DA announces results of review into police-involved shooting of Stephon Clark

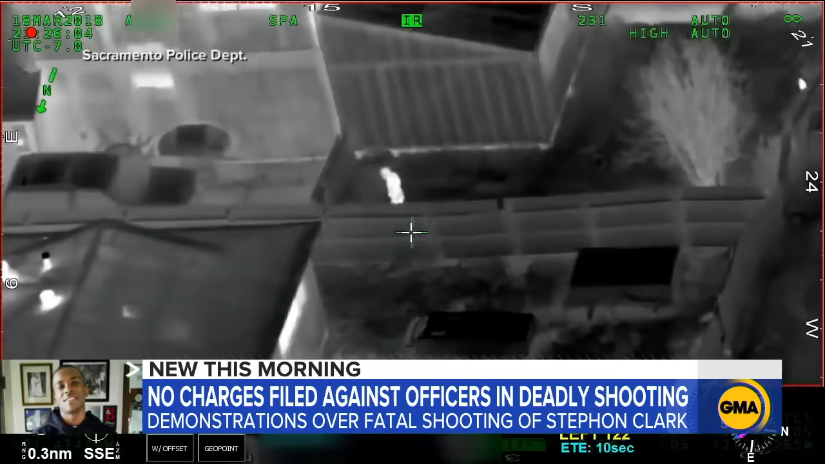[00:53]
Officers on the ground confronting the 22-year-old in a backyard, later determined to be his grandparents' home. The officers arguing they thought the cell phone in his hand was a gun.